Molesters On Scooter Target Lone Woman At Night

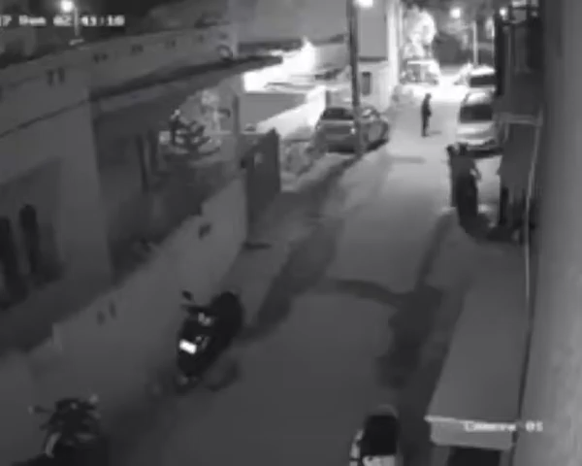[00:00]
Security cameras have captured moving images of what Bengaluru has come down to. Video of a woman being molested is now for all to see and heaps gone at. The woman can be seen walking on the road when two men on a scooter approach her. As they get closer, she runs. One of the men on the scooter lunges towards her. He gropes and molests her while she fights back. Throws her hard onto the ground. As the woman picks herself up, the men race away. Eyewitnesses do nothing.